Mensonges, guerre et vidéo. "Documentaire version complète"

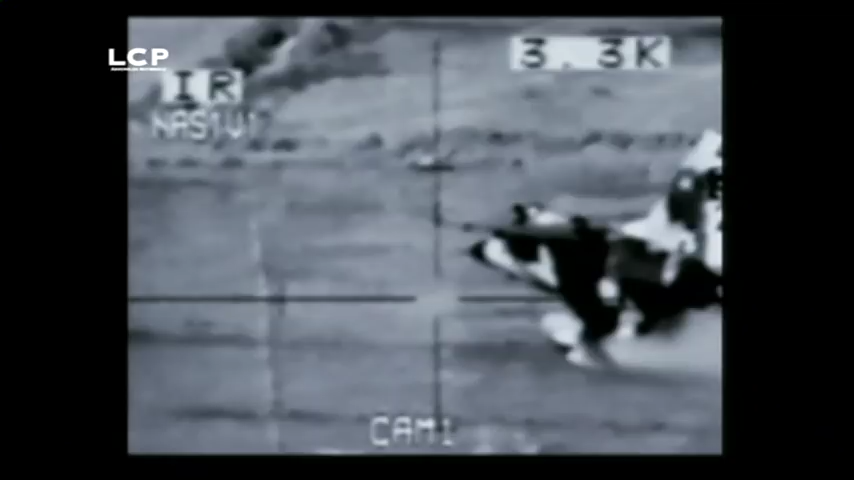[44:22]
Le Mirage F-1 avait été en fait détruit en
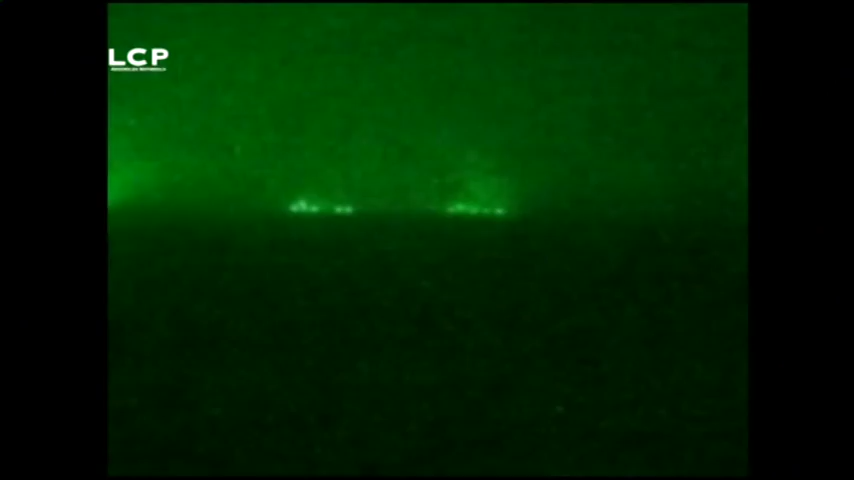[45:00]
Regardons ensemble la dernière manipulation de notre histoire.
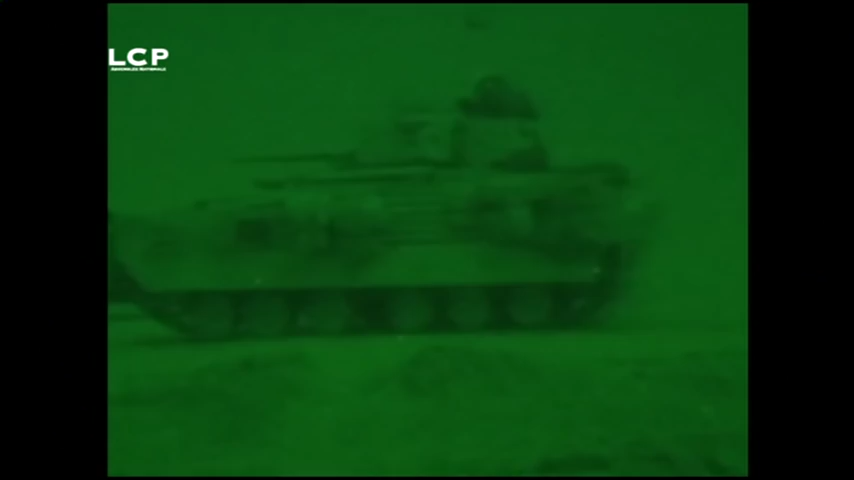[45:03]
Alors que les Américains entrent dans Bagdad,
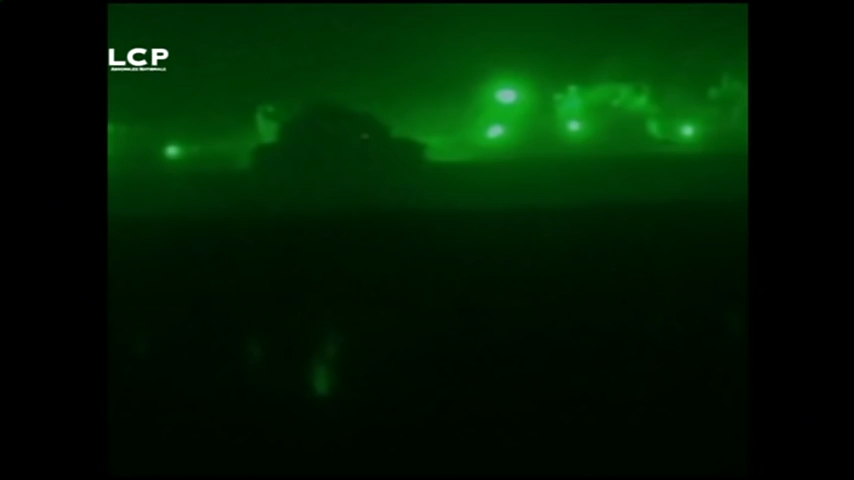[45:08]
les télévisions passent en boucle cette image.